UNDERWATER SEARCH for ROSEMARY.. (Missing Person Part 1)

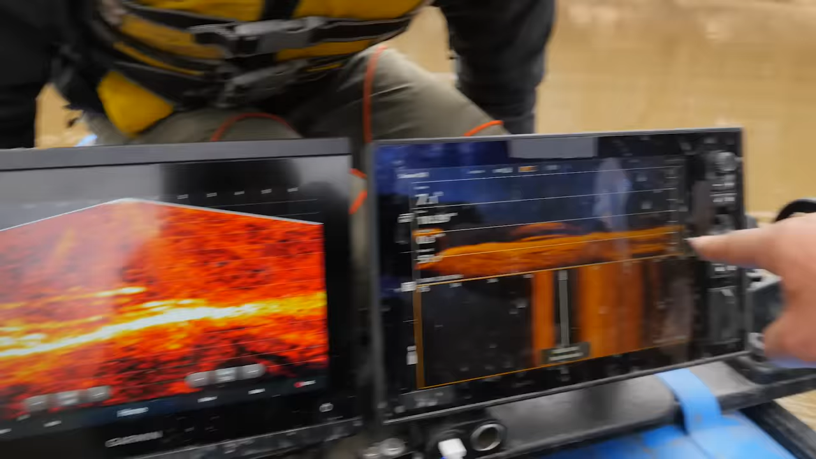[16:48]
Now we're not moving, so this picture in time is not gonna work because we're not rolling over it. But when we're with the live scope right over it.
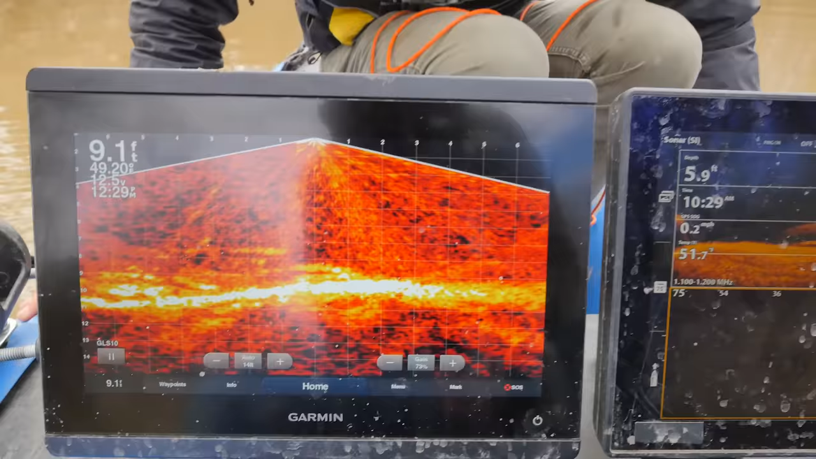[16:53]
What if we tried 360 with that? Oh, good idea.
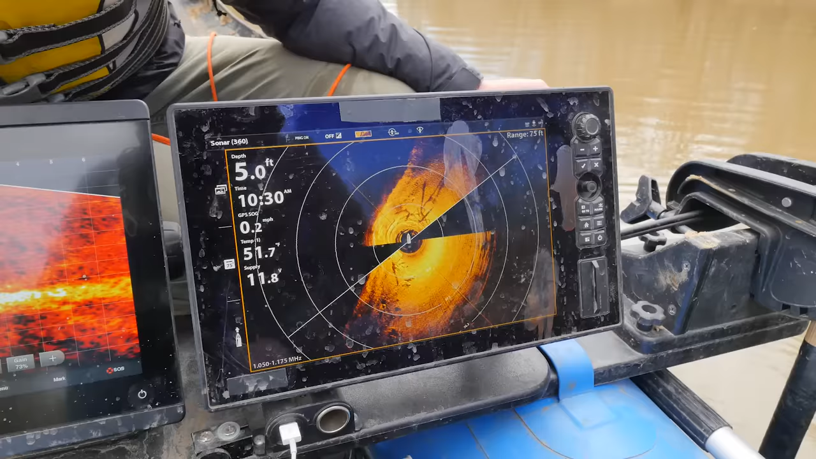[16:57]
On screen: depth 5.0 ft, speed 0.2 mph
Right there, I'm just seeing trees. Get about there. This is that thing, though. Yeah.
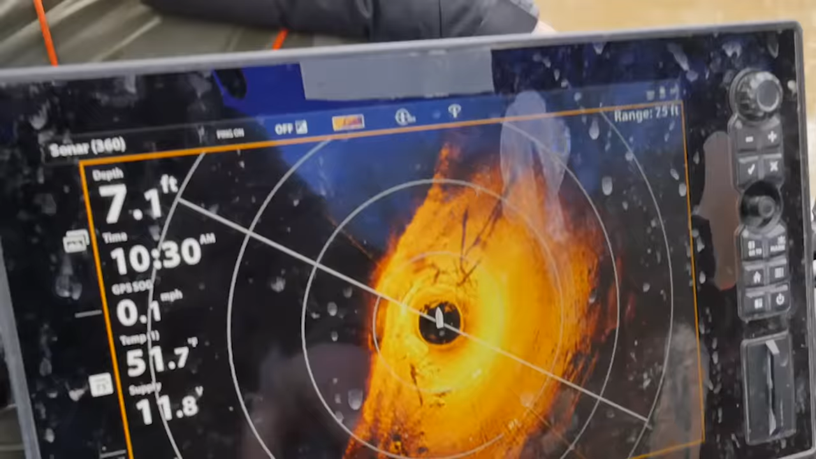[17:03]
On screen: depth 7.1 ft, speed 0.1 mph
Yep, that's definitely square. It looks like a window on there.
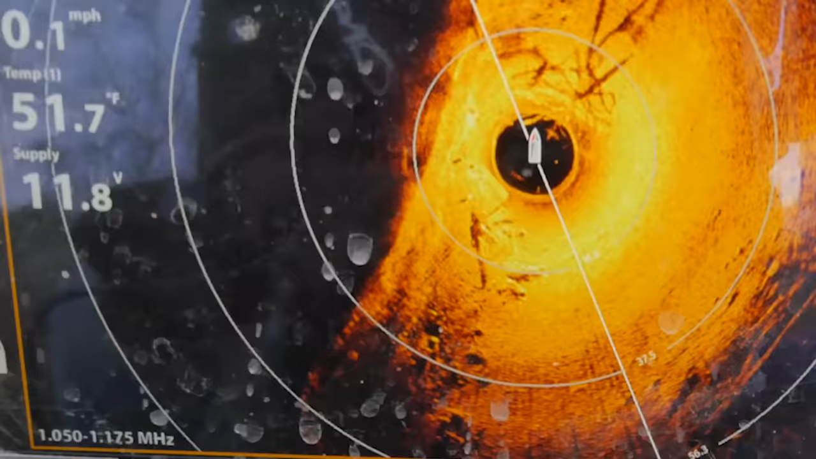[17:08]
On screen: water 51.7°F, speed 0.1 mph
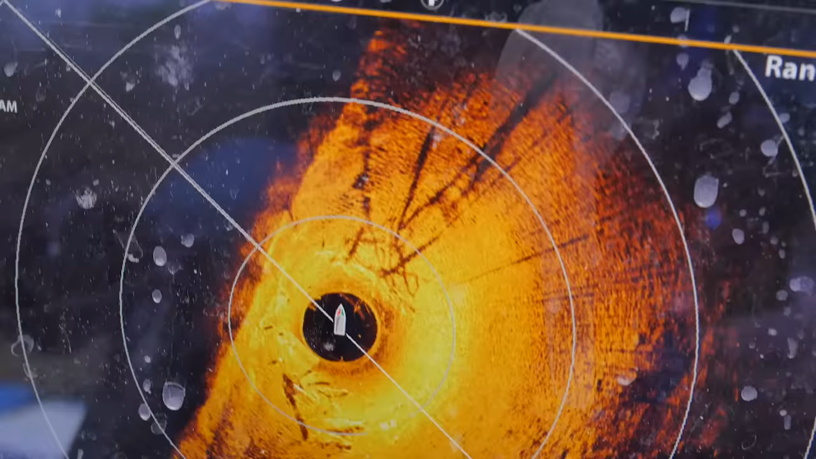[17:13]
So the way that we read 360 is this hat, you know,
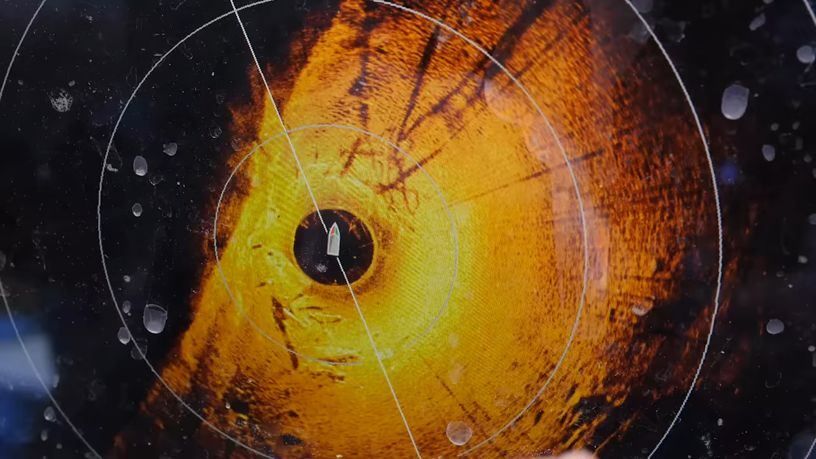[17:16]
so it goes around, and again, this is taking a picture in time. So it's taking a picture in time that just happened here, and it's taking a picture in time that just happened right here.
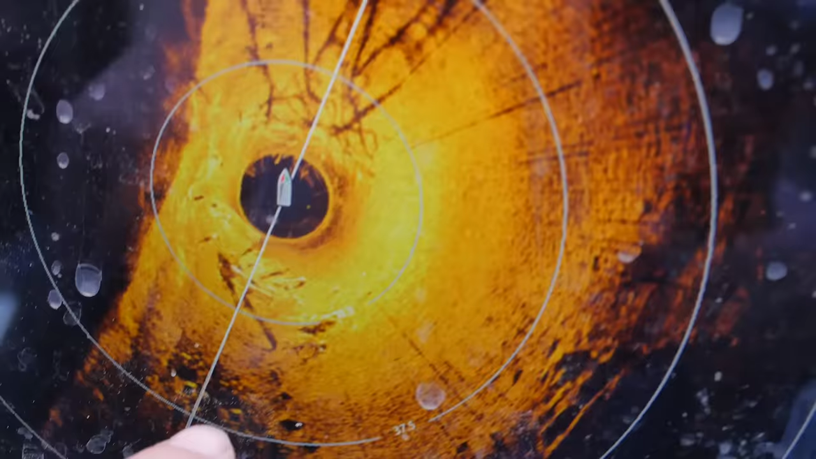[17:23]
And so we're gonna get two readings as it goes around and refreshes it.
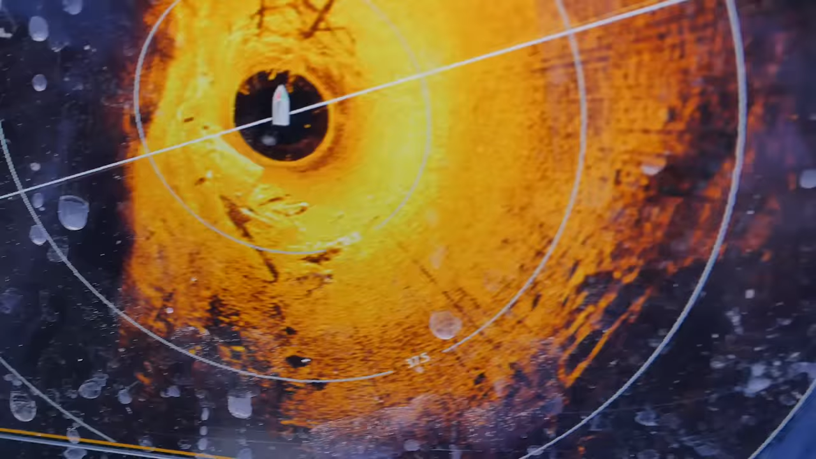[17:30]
And so what we're looking at right here is our area of interest that's not a tree, that we definitely have square shapes in there.
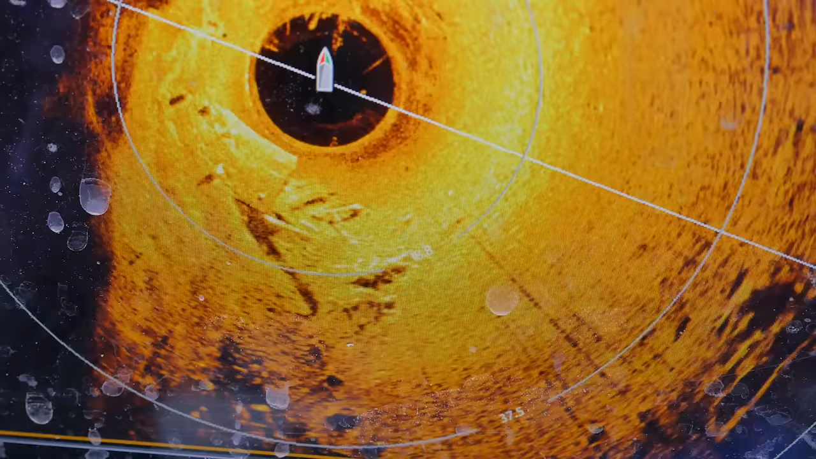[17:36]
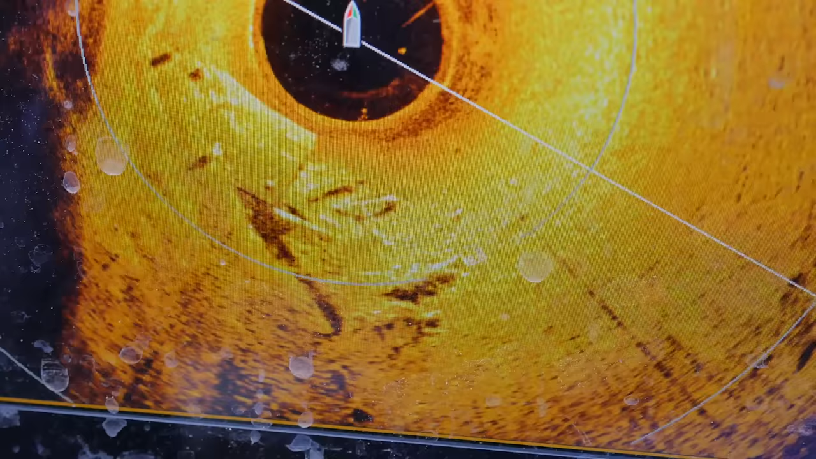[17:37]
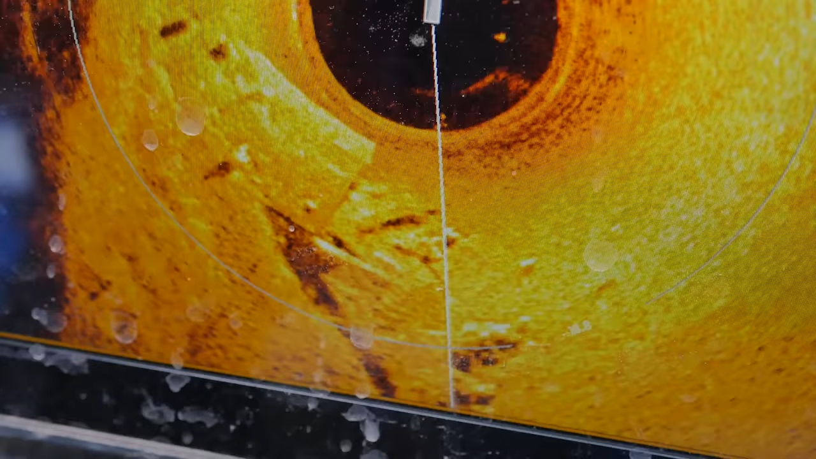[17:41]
Kind of looks like the bottom of a boat though. I'm not sure what it is.
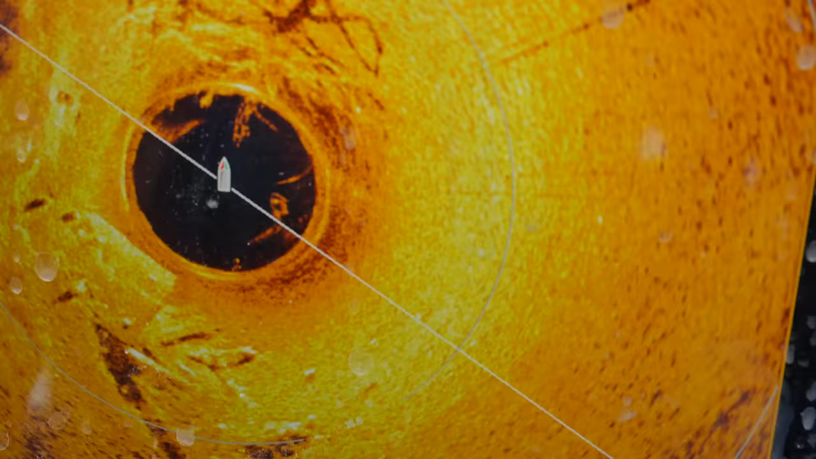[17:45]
You look at it, that could also be windows. Like look, that's a wheel there, and a mirror there. See that?
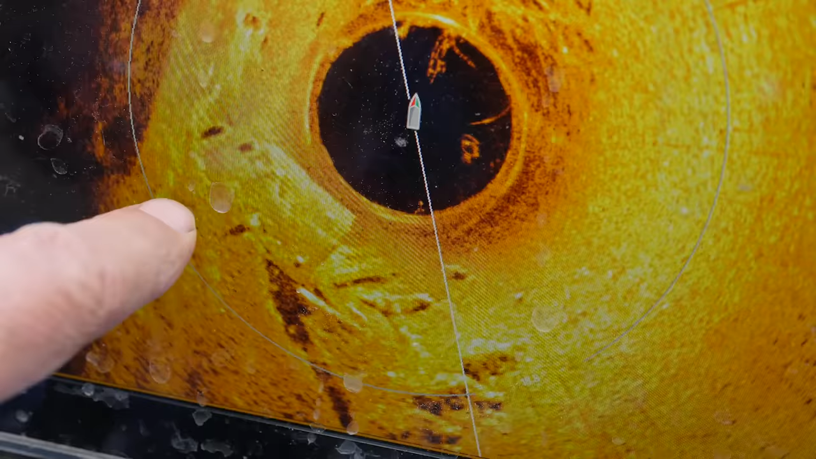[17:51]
Yeah, true.
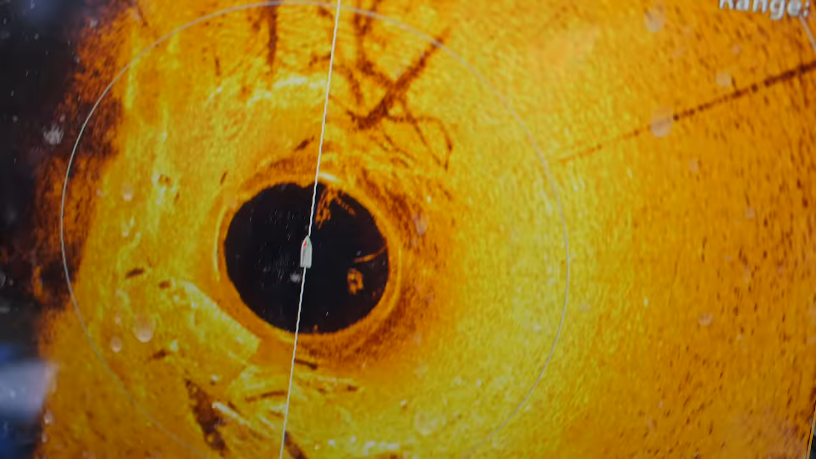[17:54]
So let's put it in front of the boat now.
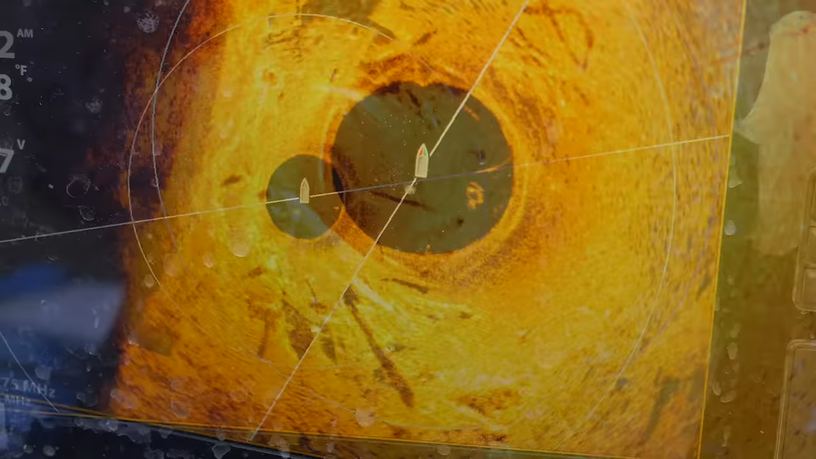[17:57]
See, I mean, I'm seeing a car right there. What is its orientation? Upside down is what it looks like to me.
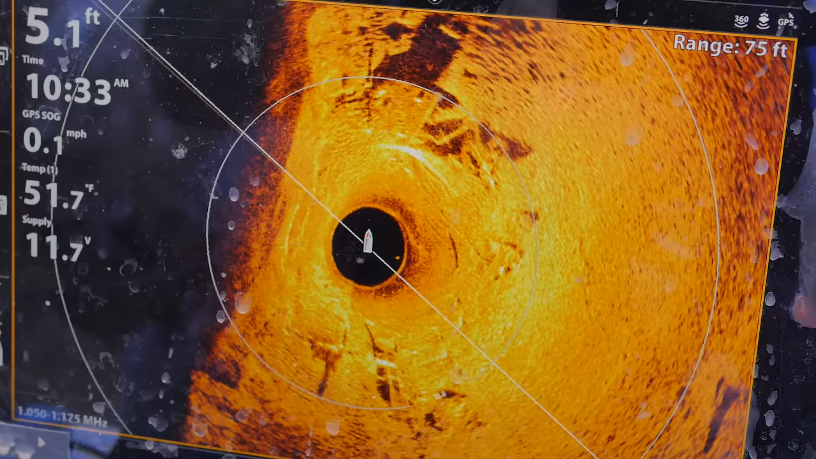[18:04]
On screen: depth 5.1 ft, water 51.7°F, speed 0.1 mph
Wheels up.
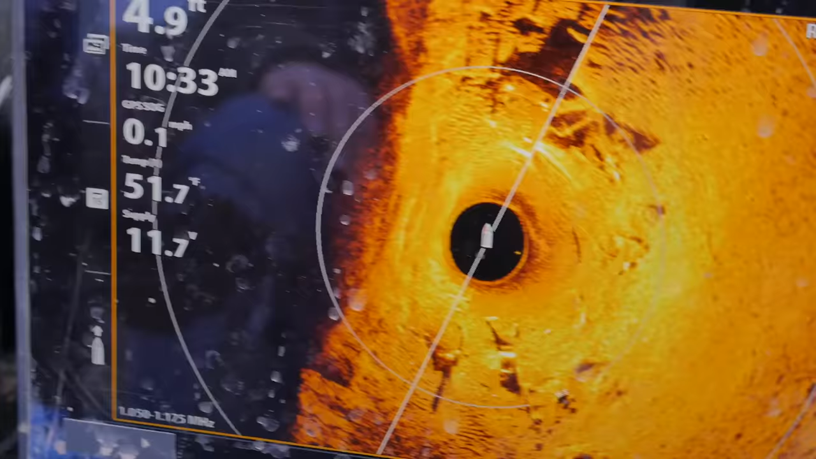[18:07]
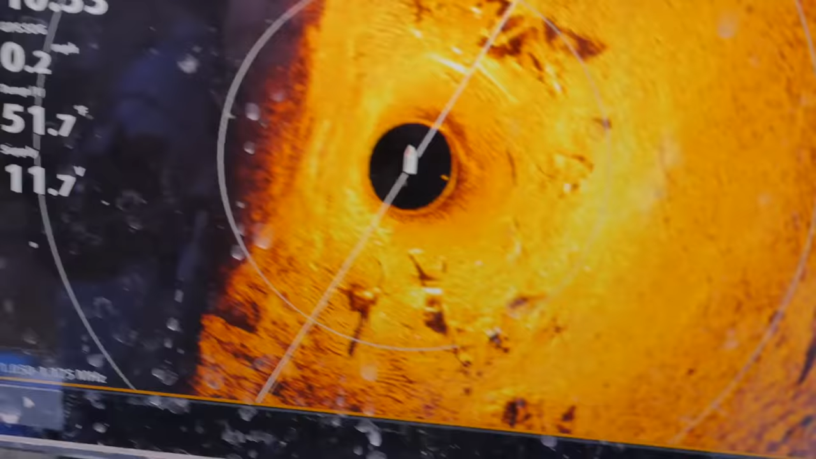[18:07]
And this right back here is what Sam was on the first time. Is that metal box right behind us. Uh-huh. But let's now move out in this direction.